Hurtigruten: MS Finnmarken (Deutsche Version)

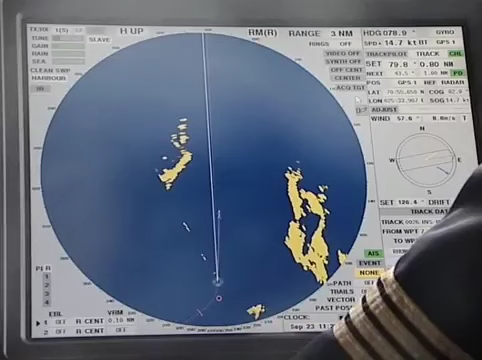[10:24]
Radar ist ein wichtiges Instrument für sichere Navigation. Hier ist ein 3 cm und ein 10 cm Radar,
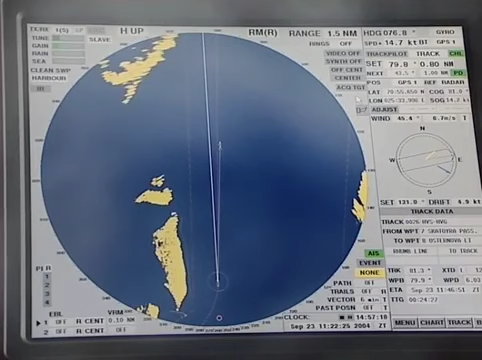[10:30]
beide mit einer Reichweite von bis zu 96 nautischen Meilen, je nach Wetterlage. Der Radar hält einen immer auf dem aktuellen Stand.